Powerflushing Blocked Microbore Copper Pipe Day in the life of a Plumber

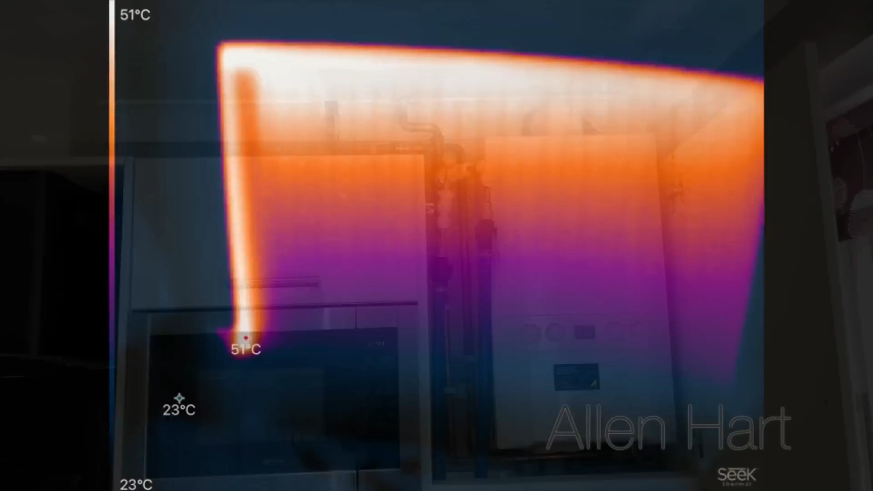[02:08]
On screen: max 51°C, scale top 51°C, scale bottom 23°C
so we can see there we've got
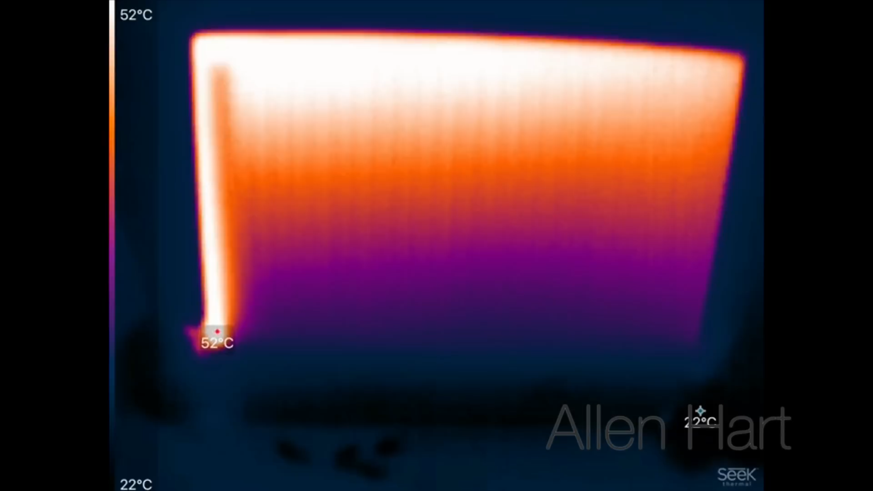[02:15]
On screen: scale top 52°C, scale bottom 22°C
some flow coming into it now it's still not brilliant so I'm just going to reverse the flow on this now and then we'll see if that makes a difference
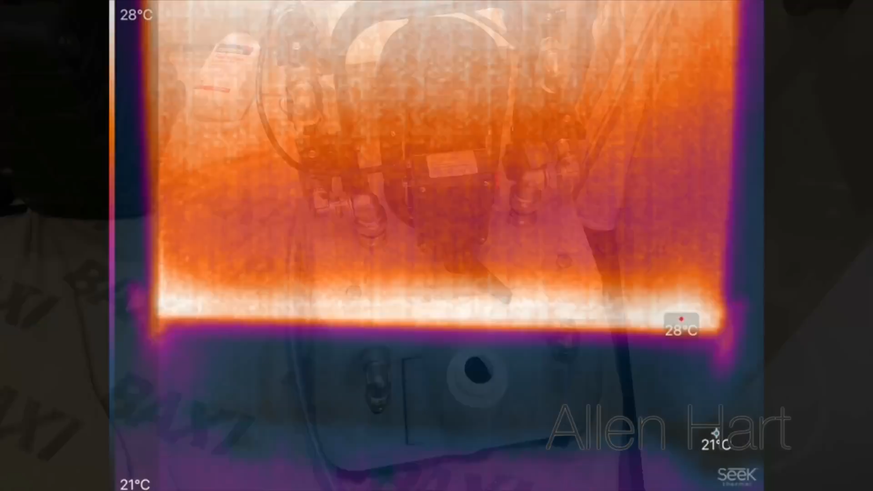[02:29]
On screen: scale top 28°C, scale bottom 21°C
so we can clearly see the difference now we've actually got flow flow through the bottom at radiator we didn't have that before
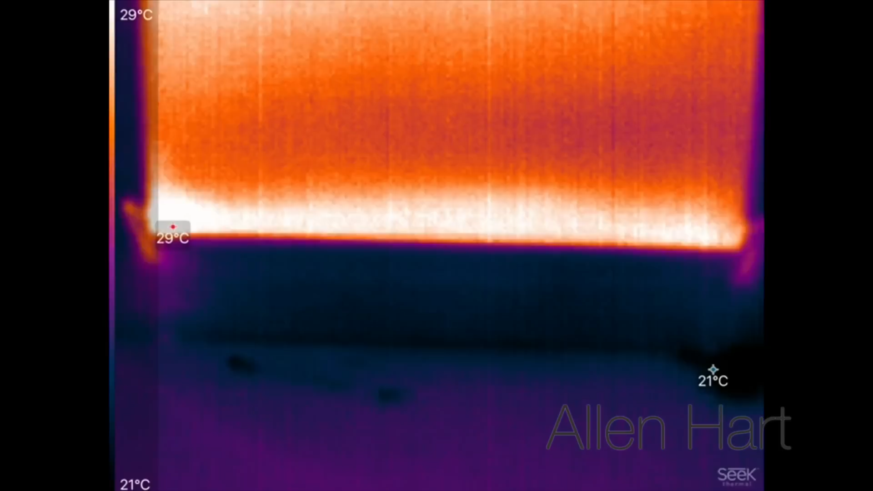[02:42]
On screen: scale top 29°C, scale bottom 21°C
right let's have a look at this one now it feels a lot warmer
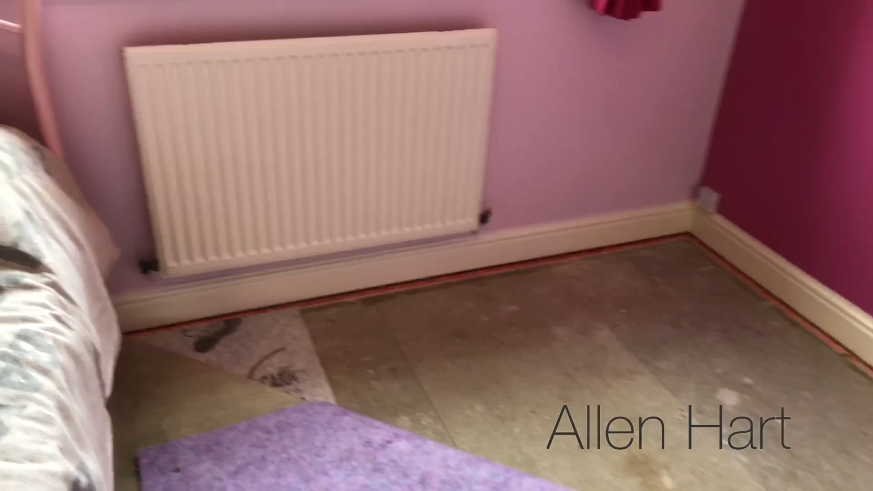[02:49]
as we're coming here already so let's get thermal imaging camera on this
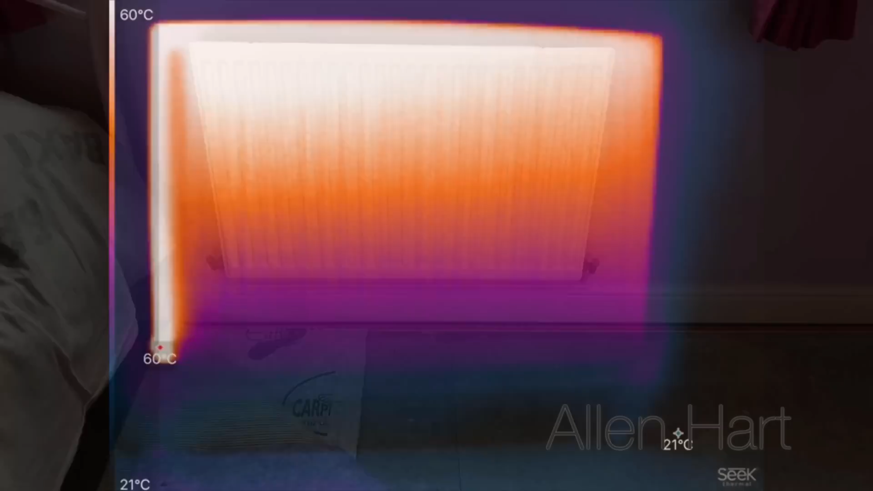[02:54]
On screen: scale top 60°C, scale bottom 21°C
so this is the seek thermal imaging camera we've got 60 degrees there now coming into it radiator and it's a lot warmer now
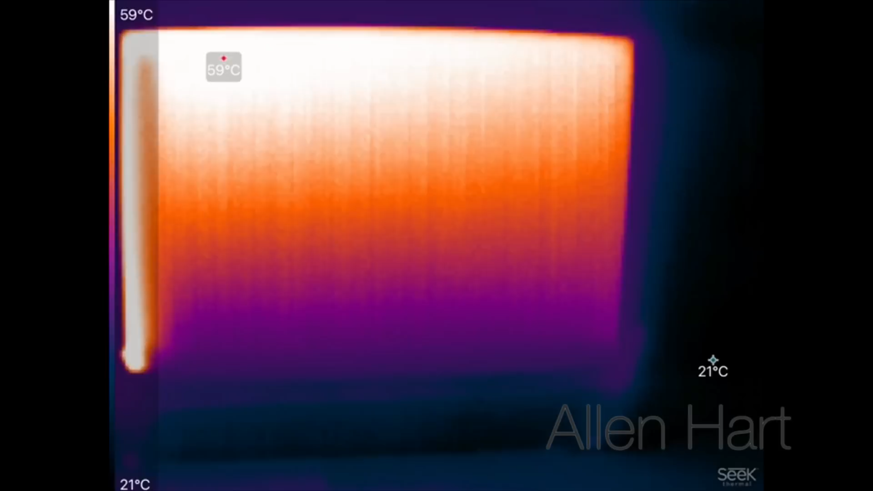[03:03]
On screen: scale top 59°C, scale bottom 21°C
so I think we've cracked it machine only goes up to about 60 degrees so I think we've cracked it I think it's doing what it needs to do now so the problem we had with this radiator was this pipe is microbar and it had blocked
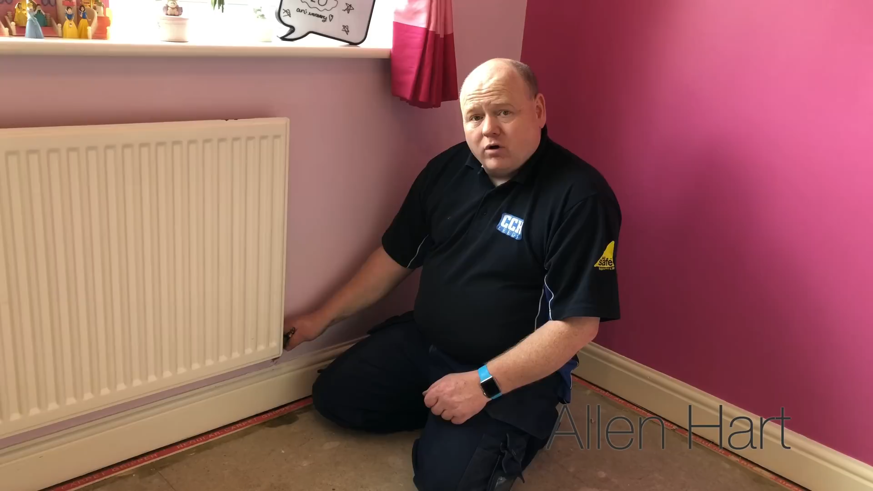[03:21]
up over the years but we've managed to get it clear now and it's fully working so what I'll do is I'll add a little clip on end just to show you temperature radiators
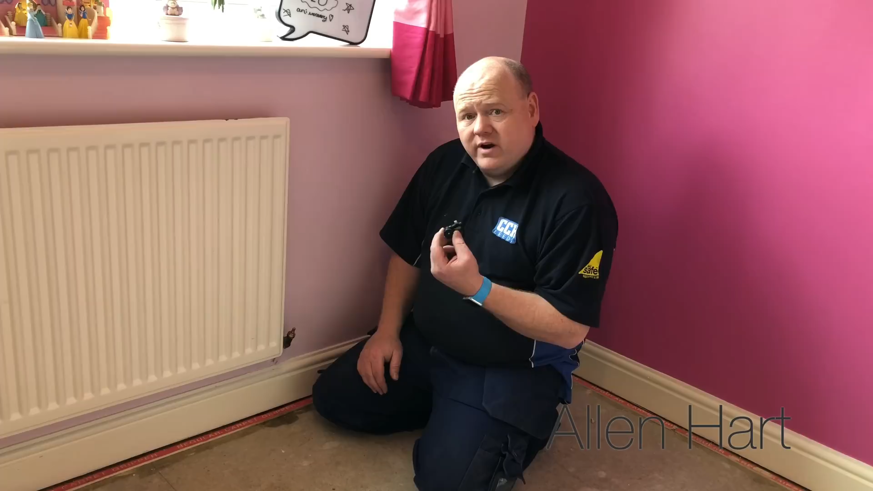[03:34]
now with my thermal camera and yeah thanks for watching
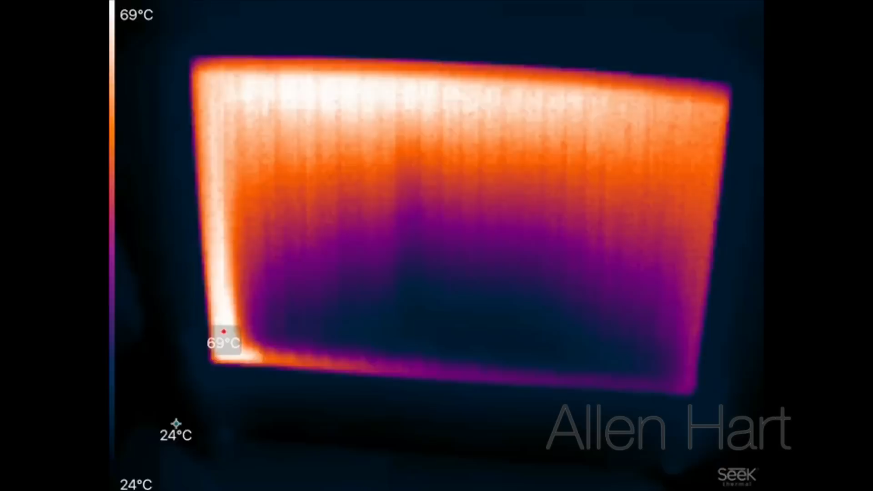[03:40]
On screen: scale top 69°C, scale bottom 24°C
so if we can see on there now it's 69 degrees the actual full radiator is really hot
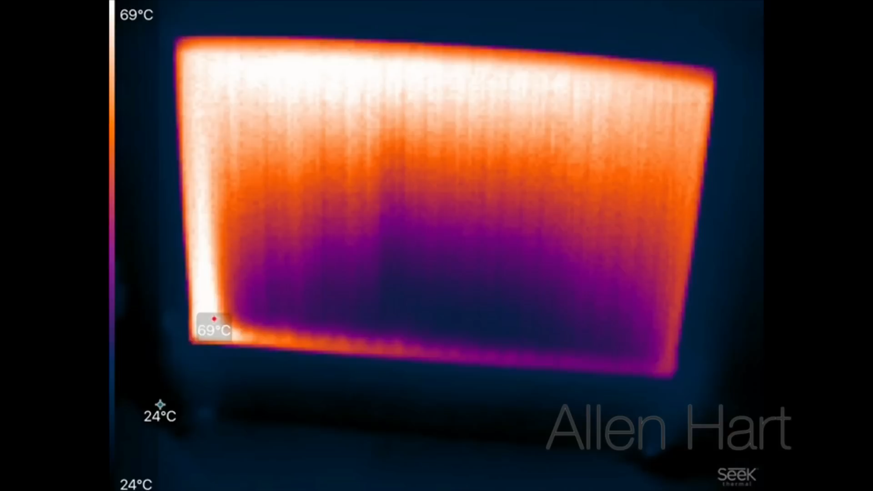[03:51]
On screen: scale top 69°C, scale bottom 24°C
but this this thermal camera is not very good to be honest I'm going to go back to my flare I think